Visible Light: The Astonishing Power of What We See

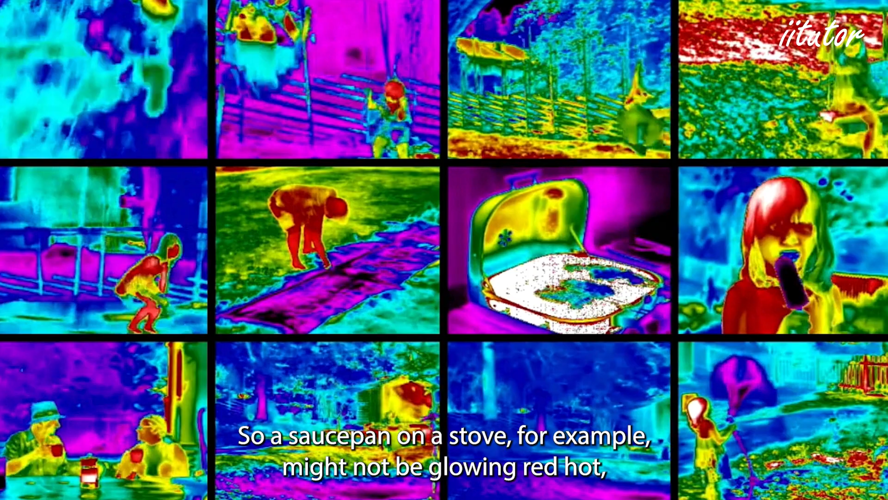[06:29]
So a saucepan on a stove for example might not be glowing red hot but if we could see an infrared we would notice that it was glowing infrared hot. This phenomenon is called blackbody radiation.
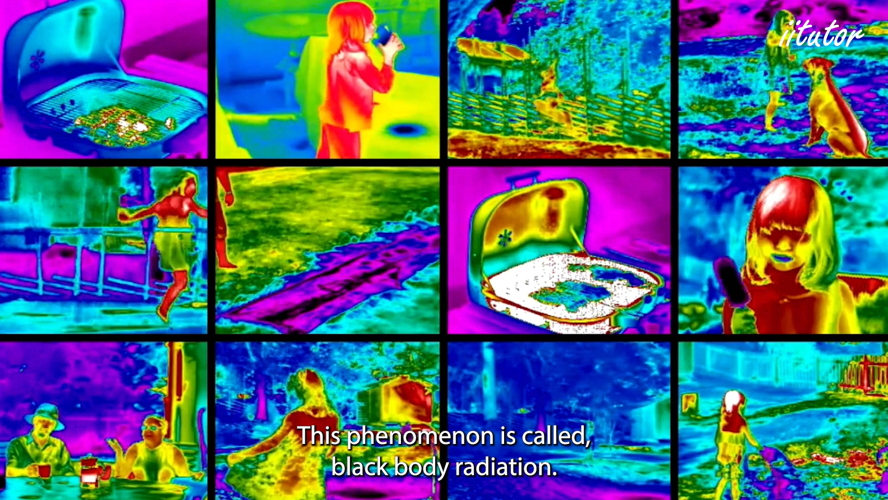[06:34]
So it turns out that as well as using thermometers or thermistors or our sense of touch
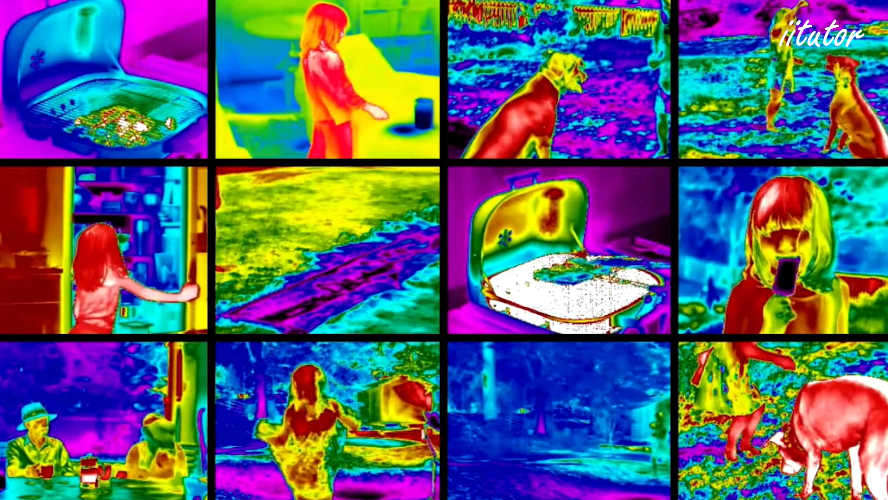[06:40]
we're able to detect infrared light by using photographic film which is of course how we get pictures like this taken.
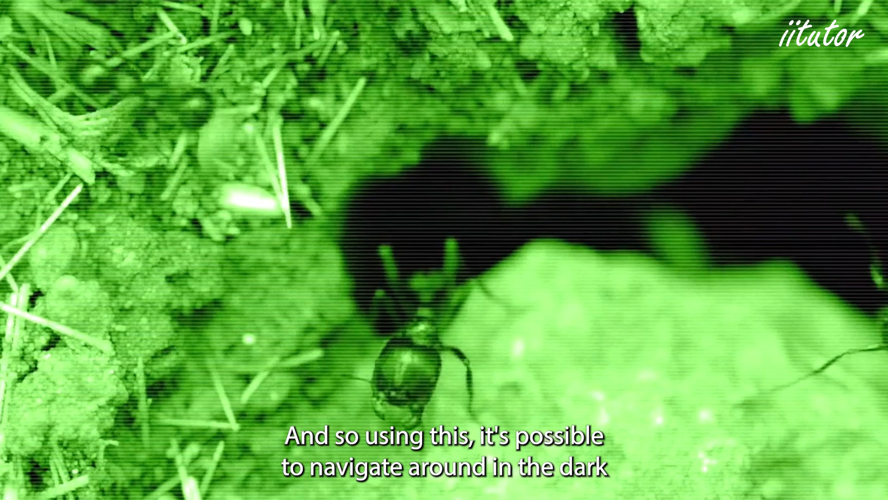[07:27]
And so using this it's possible to navigate around in the dark as if you could see with visible light without making yourself visible to anyone who might be watching.